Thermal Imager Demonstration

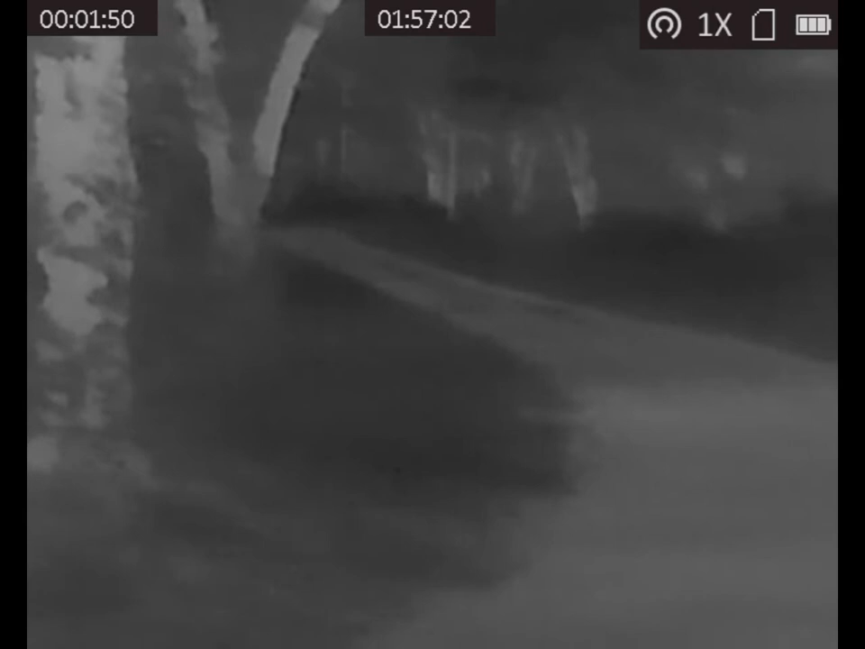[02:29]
We also spotted these animals approximately
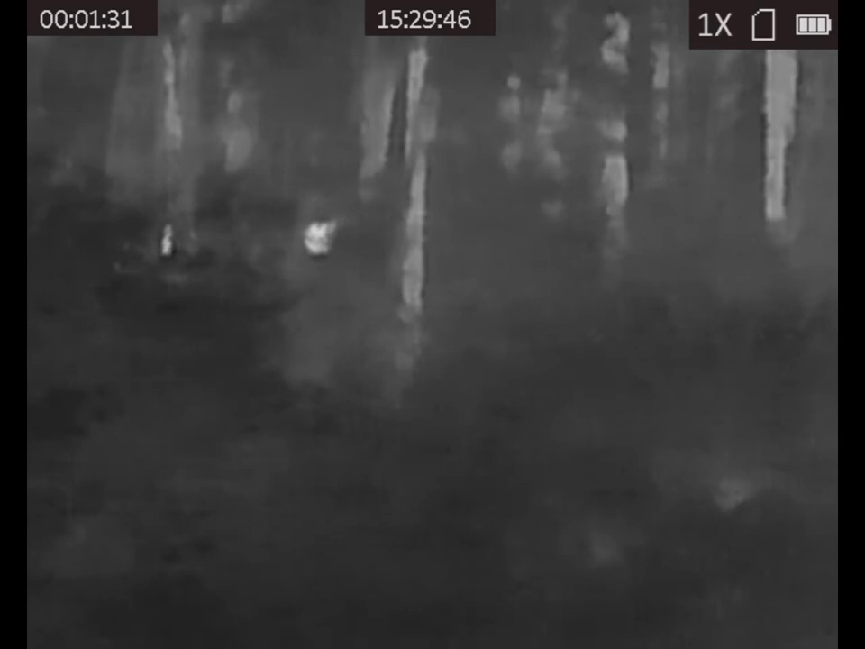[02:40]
40 yards into the woods off the road.
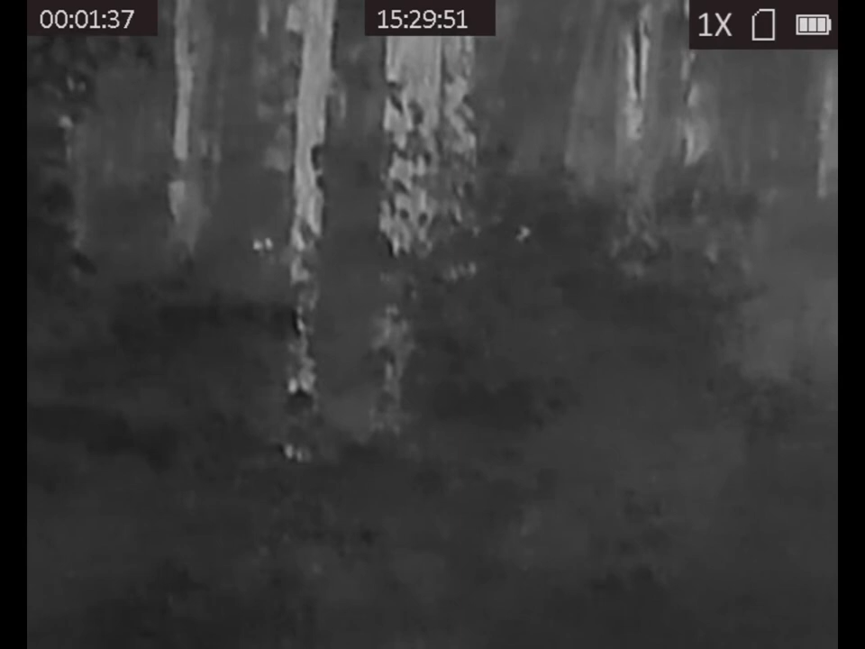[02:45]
Do you know what they are?
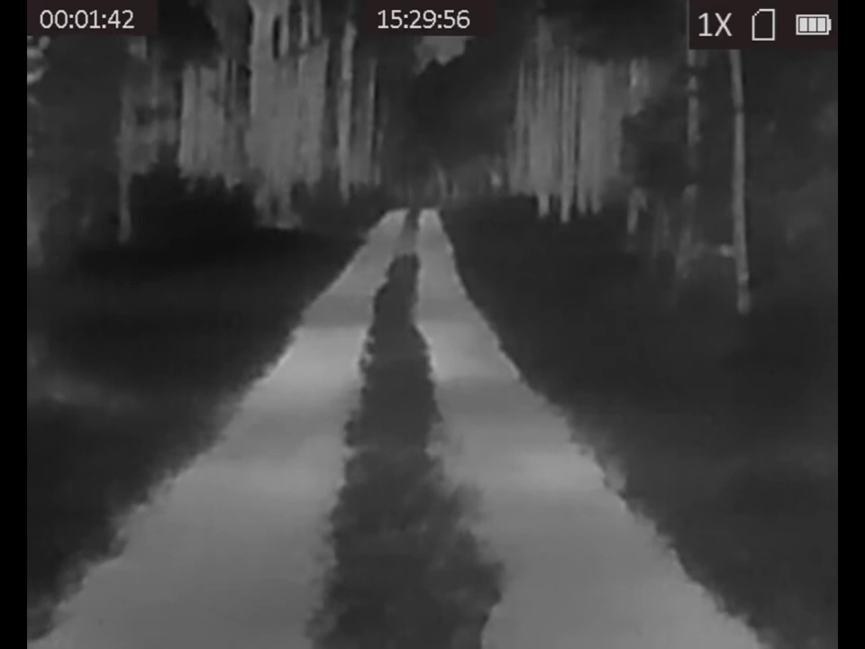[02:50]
I also keep an eye on what else is around us. Not being totally distracted by the animals that we know are there.
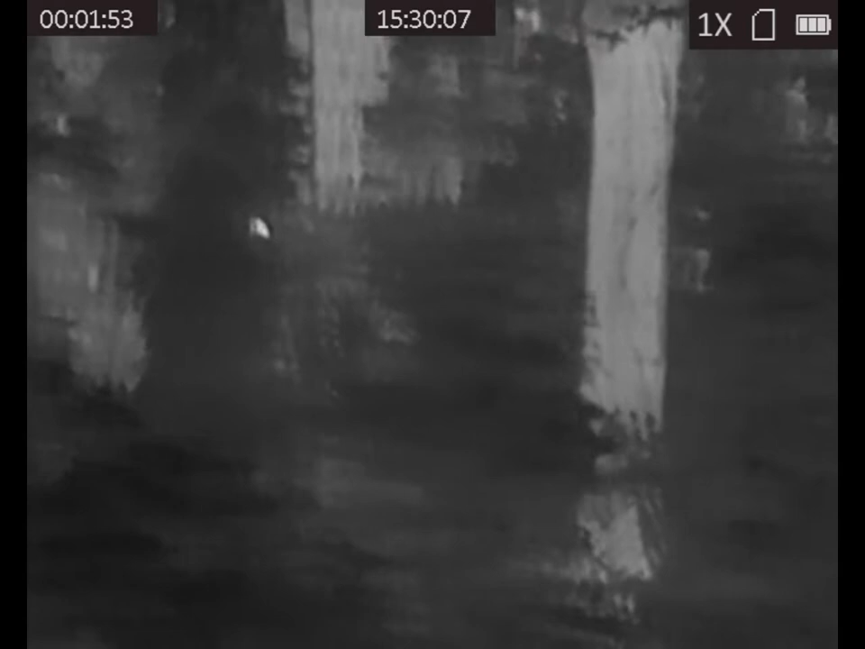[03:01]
And obviously these are not what we're looking for.
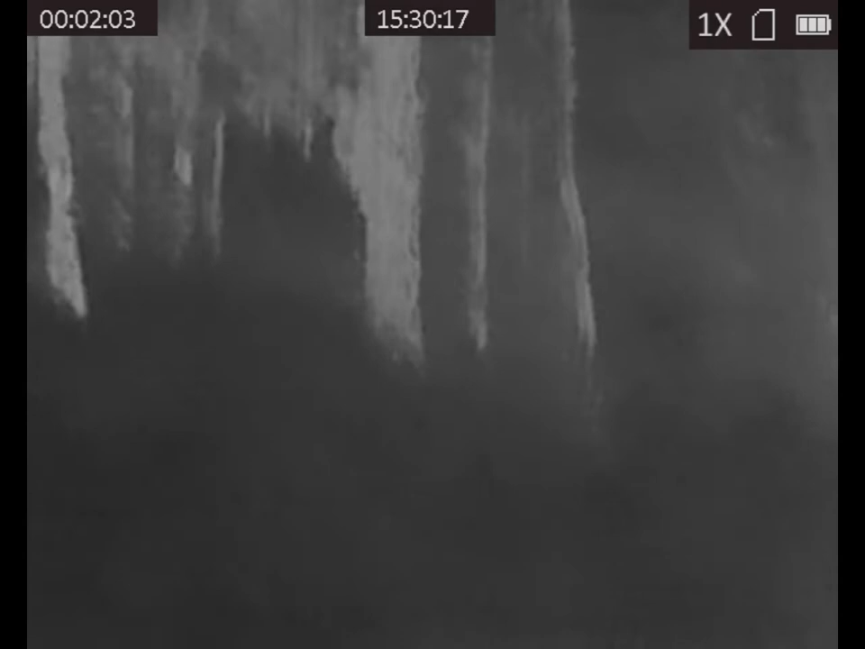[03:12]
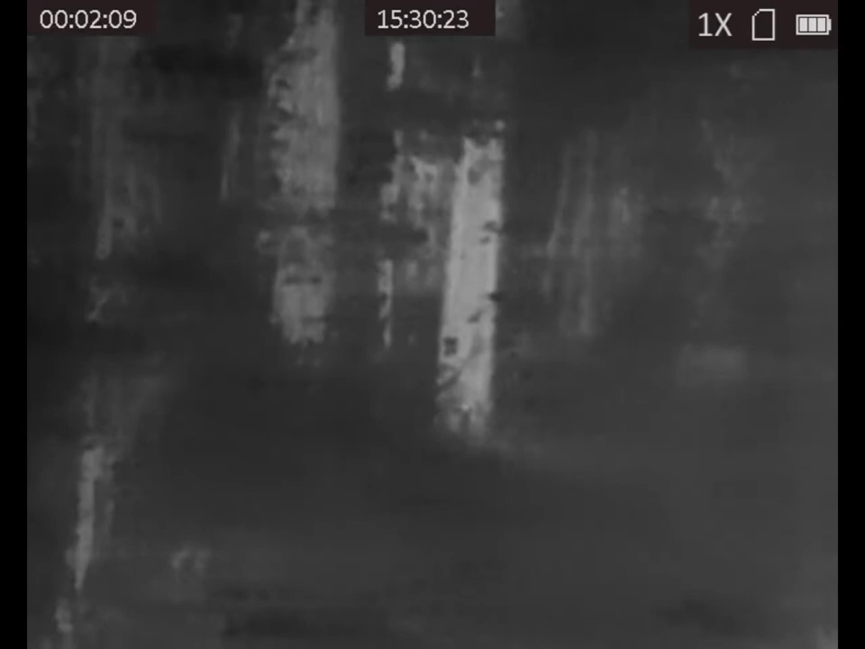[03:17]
But the thermal imager, I think you can agree, it's a very powerful device.
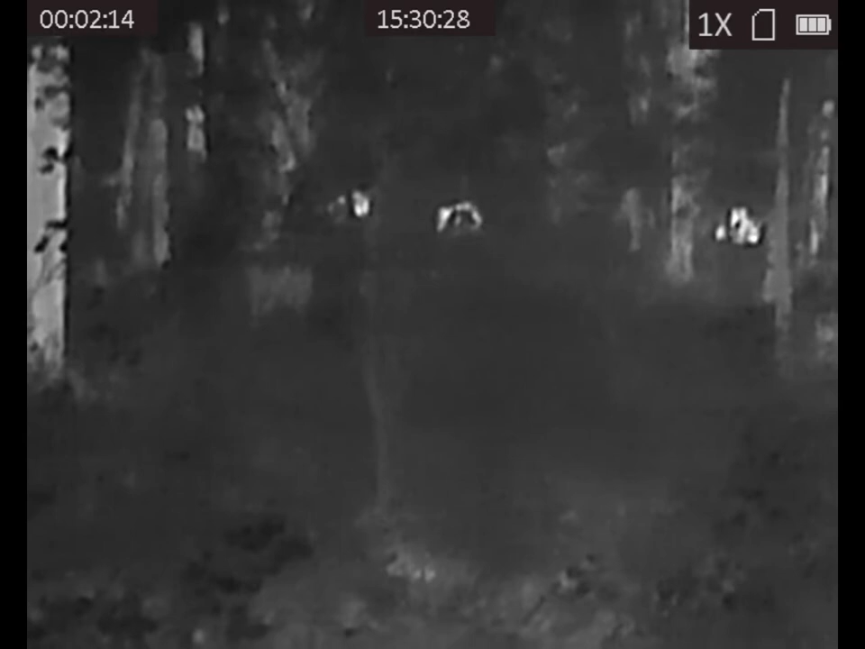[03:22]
We would have never seen this with infrared.
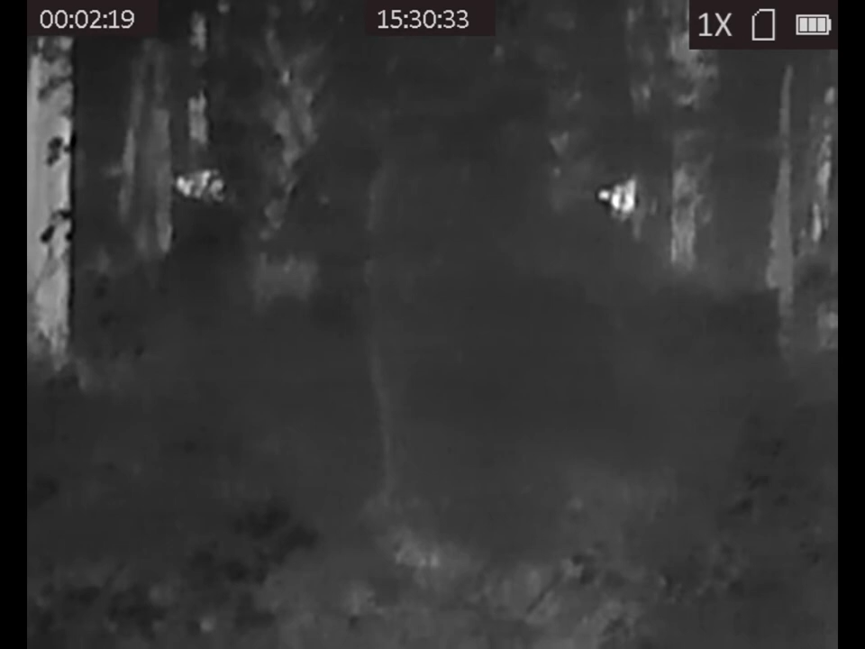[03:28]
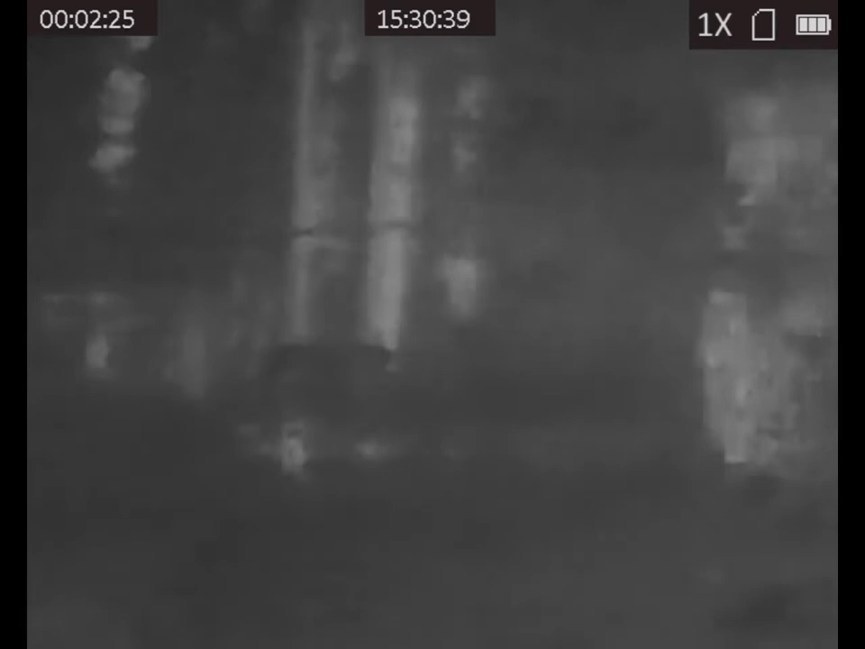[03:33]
Now this pig, we spotted approximately 50 to 65 yards away.
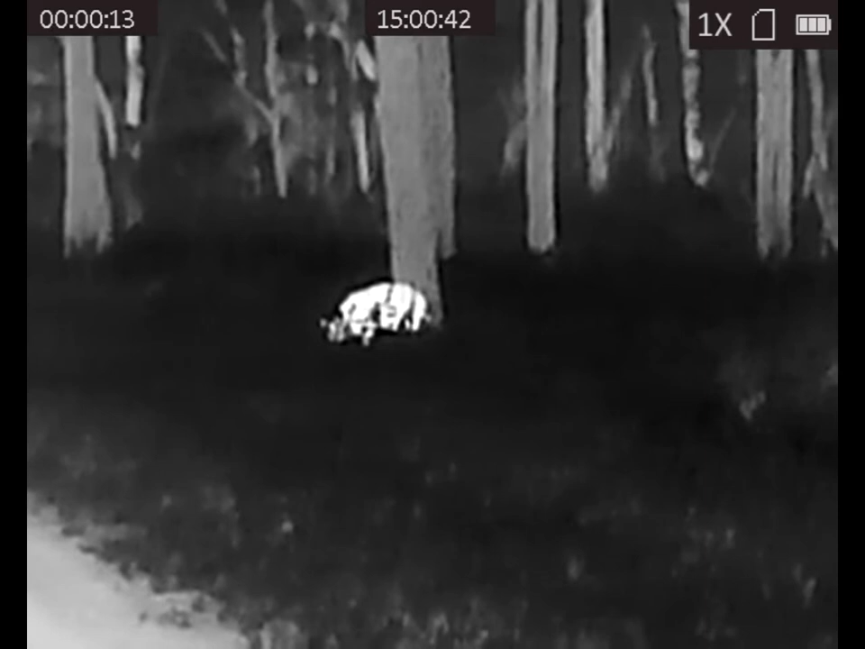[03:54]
And we walked our way up to them. We got within 15 to 20 yards away from them. And that was just us. Unskilled. Walking in the dark, basically.
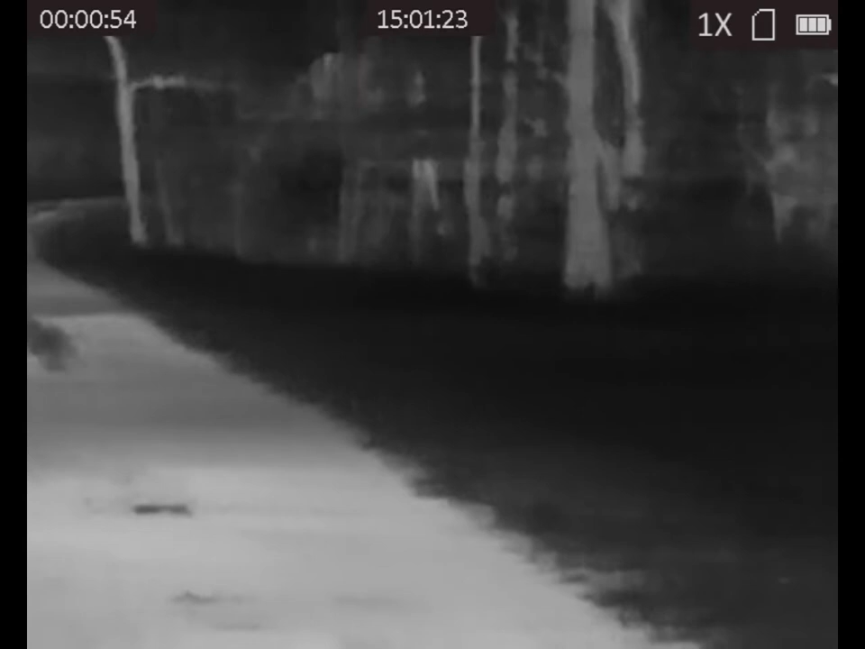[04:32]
but I wanted to demonstrate the power of thermal imaging.